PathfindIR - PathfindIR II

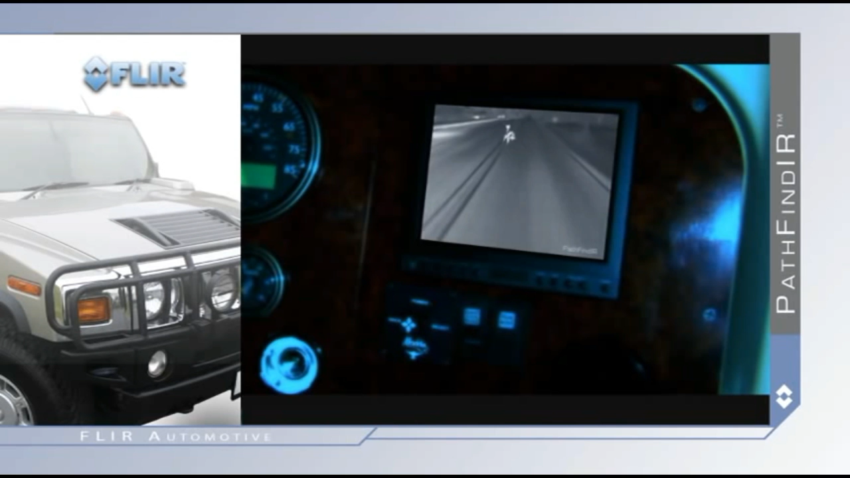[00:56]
Video from the Pathfinder is easily displayed on most factory installed or aftermarket video monitors.
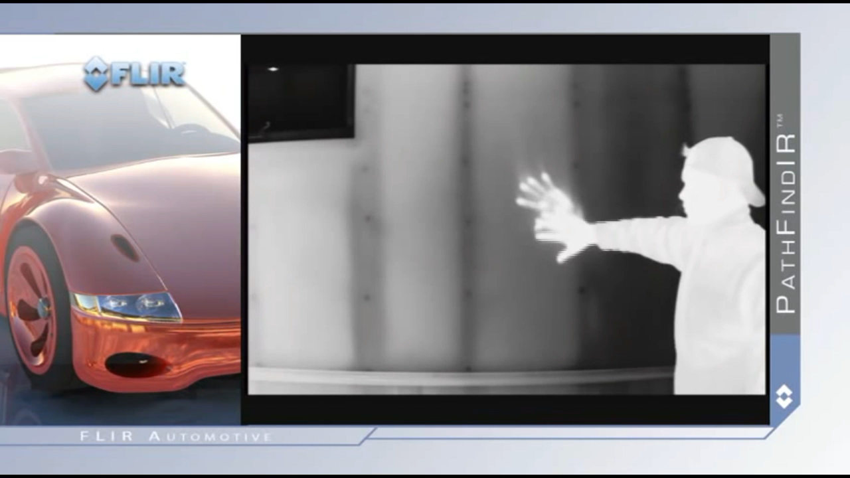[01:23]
thermal imagers see subtle differences in temperature.
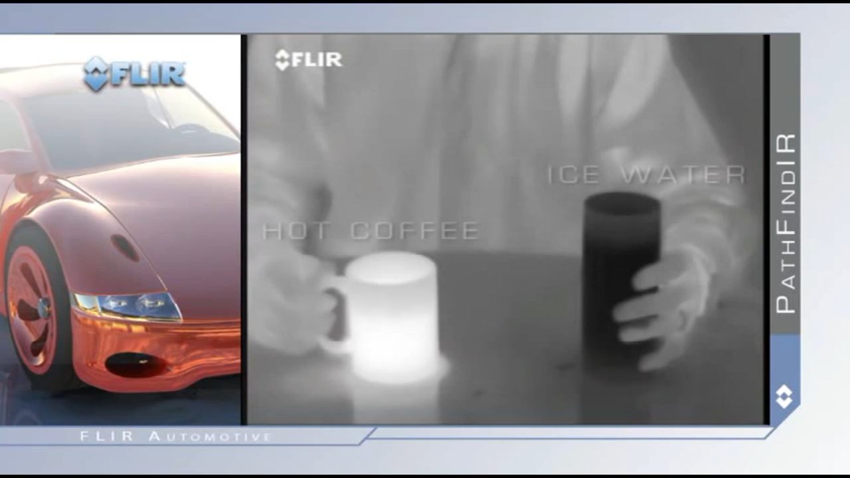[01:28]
Warm objects appear white and cooler objects appear black.
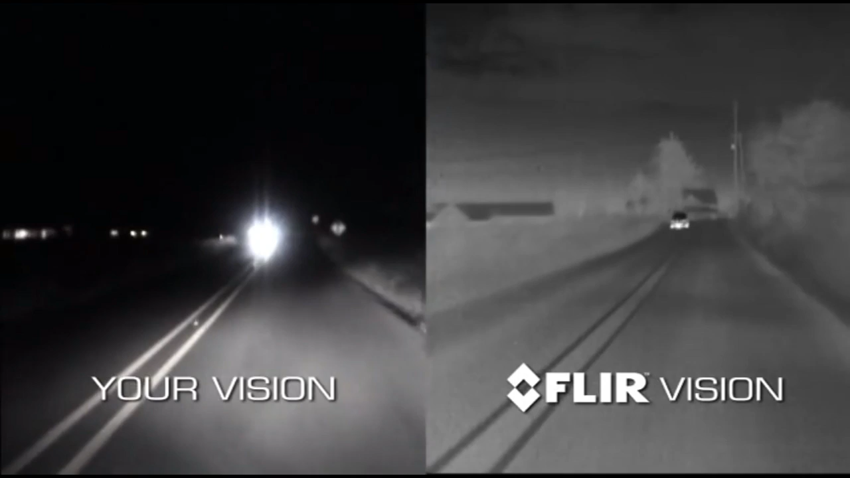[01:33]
And since it detects heat rather than light, the Pathfinder is not affected by oncoming headlights.
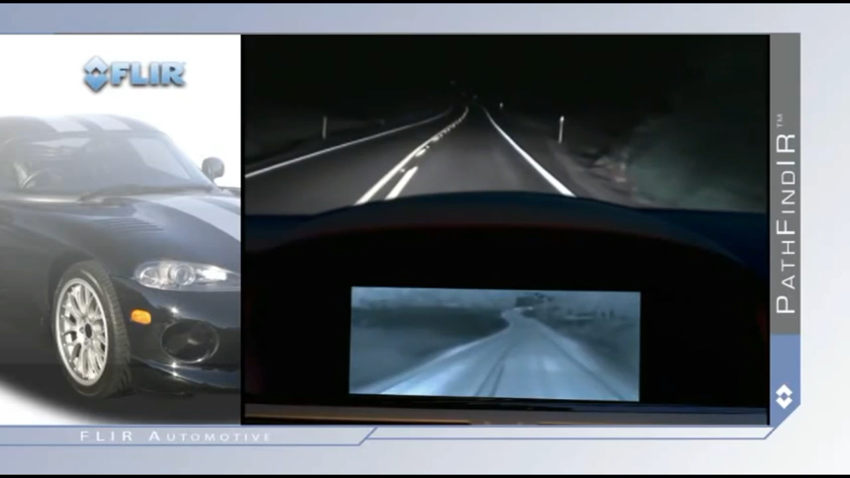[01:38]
Most of the common driving hazards show up clearly in thermal imagery,